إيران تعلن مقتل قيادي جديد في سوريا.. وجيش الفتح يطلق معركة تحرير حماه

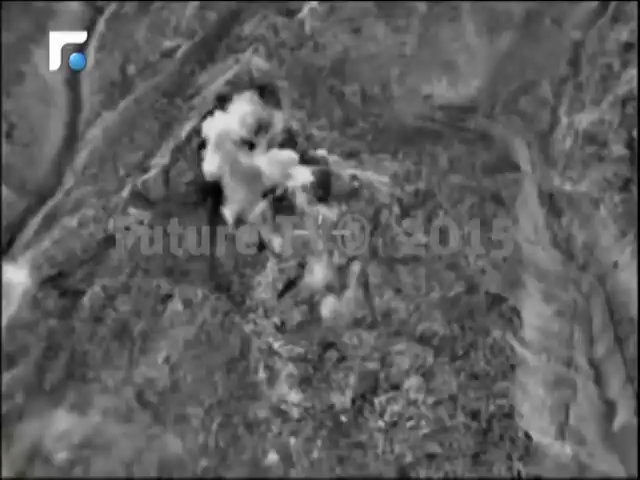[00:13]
في محافظات الرقة وحماه وإدلب واللاذقية وحلب وأوضحت موسكو أن هذه الدربات الجوية استهدفت مراكز قيادة وقيادة أركان ميدانية
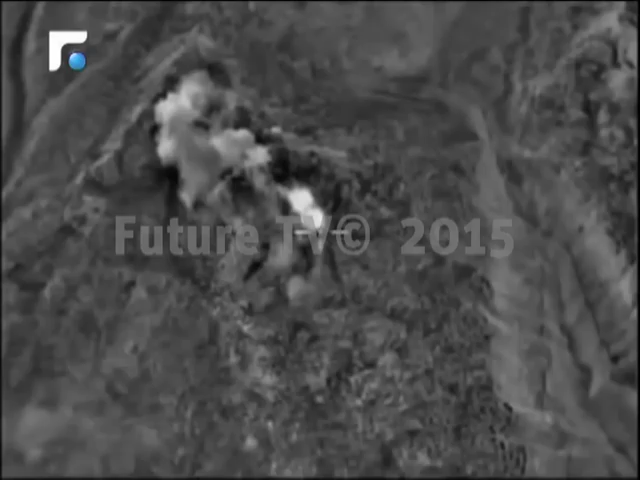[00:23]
ومخازن ذخائر وأسلحة وتجمعات
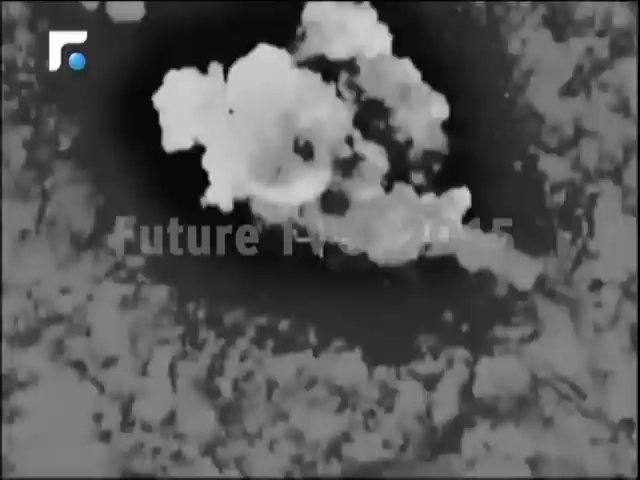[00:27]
لآليات عسكرية ومعامل لتصنيع المواد المتفجرة ومعسكرات ميدانية وقواعد للمسلحين